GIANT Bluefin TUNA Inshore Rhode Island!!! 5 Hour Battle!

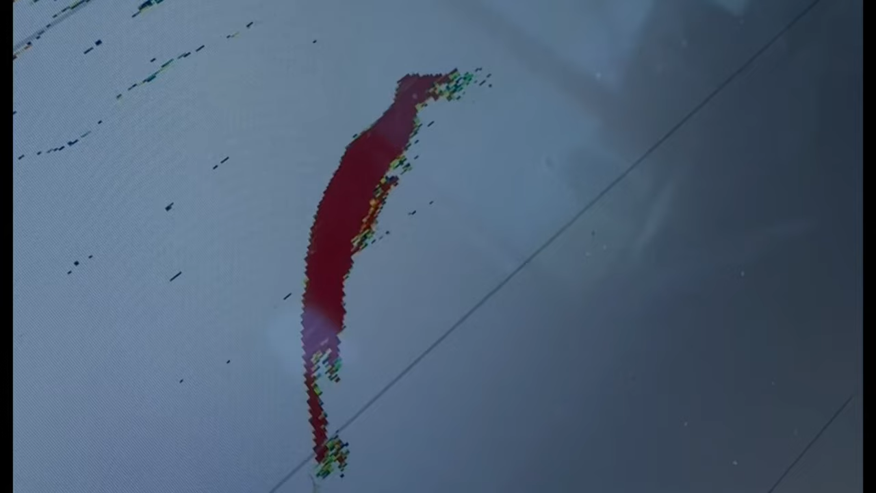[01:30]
It didn't take long to mark the fish we were looking for, and minutes later, we were tight.